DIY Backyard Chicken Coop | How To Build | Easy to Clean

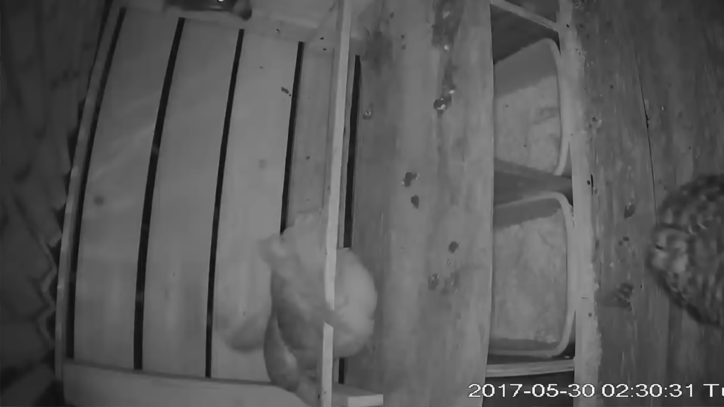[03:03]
Our neighbor actually caught one on camera and raccoons is another thing that we are trying to keep out. So we're trying to keep things out, but obviously we need to get in at times to take care of them.